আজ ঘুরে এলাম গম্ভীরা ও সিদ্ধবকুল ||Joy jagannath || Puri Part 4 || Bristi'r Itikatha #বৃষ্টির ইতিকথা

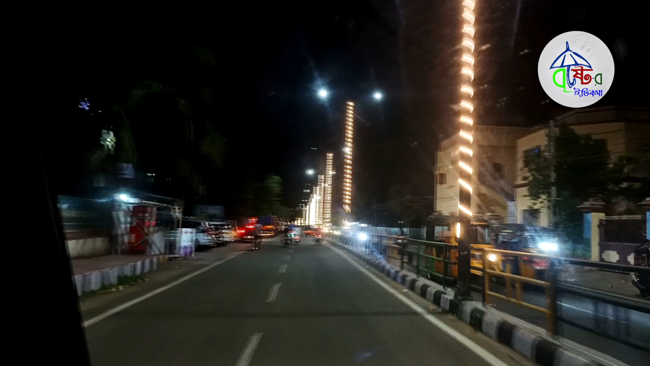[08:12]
ওখান থেকে বেরিয়ে এসে আমরা যাচ্ছি এবার মাসিবাড়ি পিসিবাড়ির উদ্দেশ্যে। রাত্রিবেলা রাস্তা পুরো শুনশান, মোটামুটি আমরা প্রায় তখন 9:30 বাজে, চলেছি আমরা
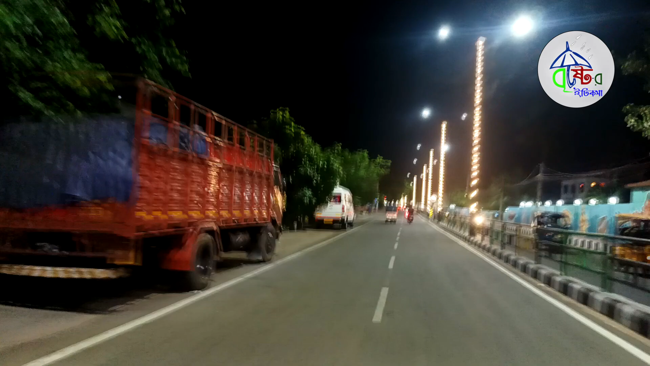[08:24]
ওয়াটার ফাউন্ডেশনের কাছে যাব, পৌঁছে গেছি কাছাকাছি,